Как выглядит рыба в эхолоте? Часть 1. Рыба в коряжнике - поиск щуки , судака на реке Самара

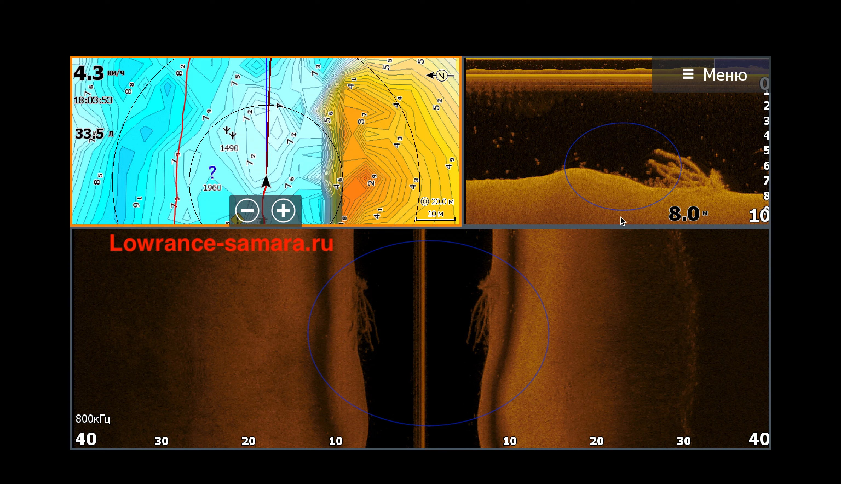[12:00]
On screen: depth 8.0 m, speed 4.3 km/h
русловой корягой на самарке многие знают он находится на гнездах значит идет небольшой подъем затем свал то есть в этот день течение было правильно то есть вот таким образом течение шло сюда рыба скрывалась за коряга от него это были небольшие судачки они все лежат здесь ровно за коряга как раз течение проходят огибает здесь и
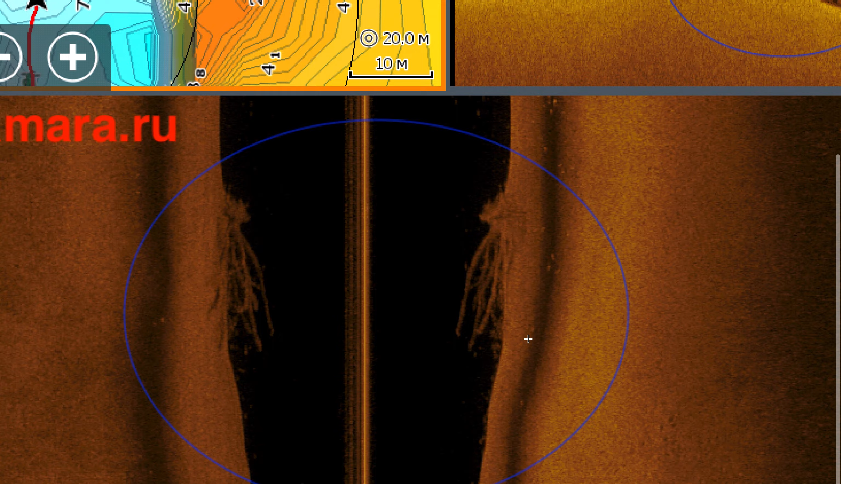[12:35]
идет дальше рыбы здесь очень комфортно себя чувствует то есть также эту рыбу прекрасно видно и на боковом сканирование то есть вот она ведь сколько точек здесь стоит
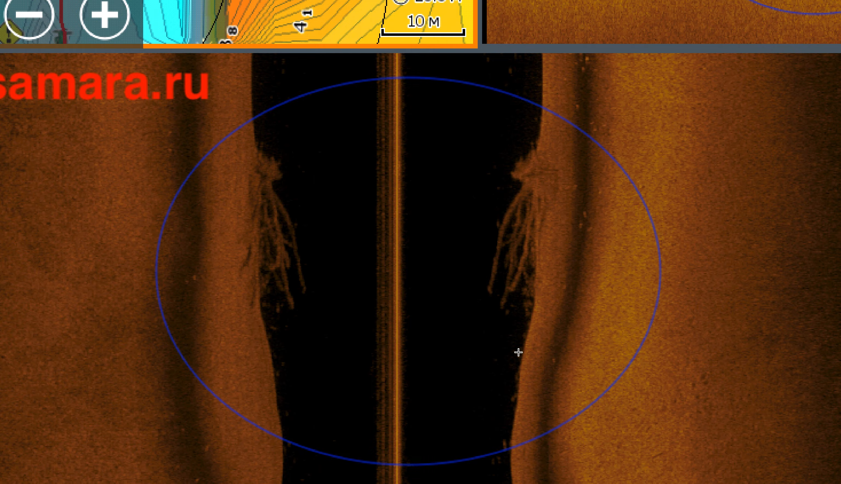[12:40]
вдоль дна мы соответственно здесь вот такие места как бы является идеальным местом для постановки друзья